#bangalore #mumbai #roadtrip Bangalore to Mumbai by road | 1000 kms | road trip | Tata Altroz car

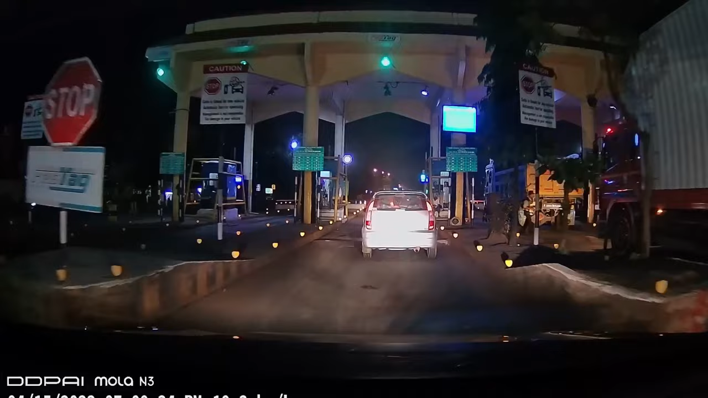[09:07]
ये रहा हुबली का टोल। अब इसके बाद से सिंगल लेन है तो गाइस बस बी केयरफुल ऐसे रोड पे नाइट टाइम में
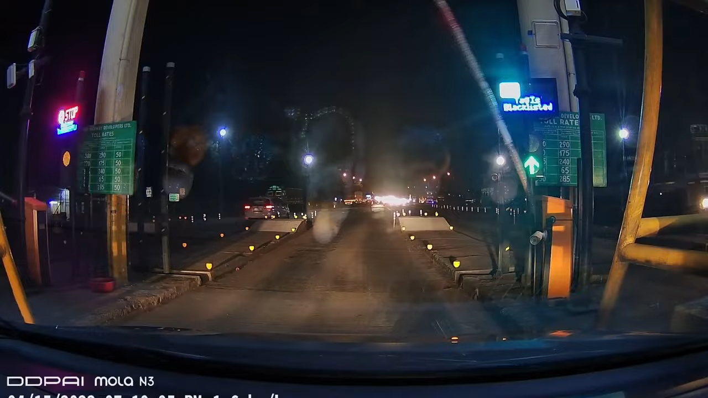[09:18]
खासतौर से क्योंकि सामने वाली लाइट आजकल सब LED लाइट का यूज़ कर रहे हैं तो वो आपकी
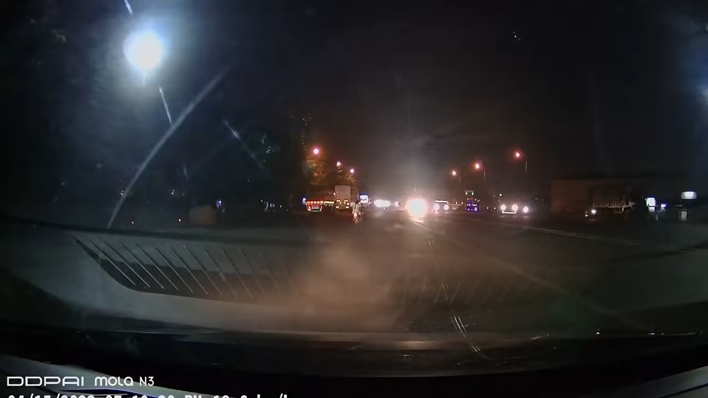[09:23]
आंखों में एकदम चौंध पड़ती है और सामने का कुछ दिखता नहीं है। और रात का टाइम है तो वैसे भी यहाँ पे कोई लाइट्स है नहीं,
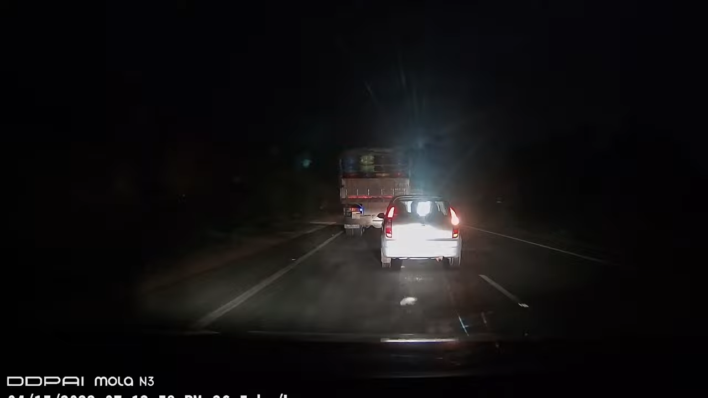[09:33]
स्ट्रीट लाइट वगैरह की फैसिलिटी इसमें नहीं दे रखा है तो खूब अंधेरा हो जाता है। तो गाइस बस संभल के चल।